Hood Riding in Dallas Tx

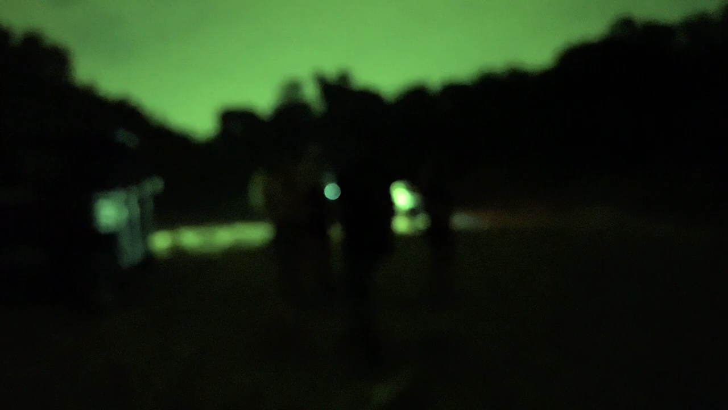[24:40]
God damn it, I need a new camera. The iPhone can't do it no more. She can't keep up.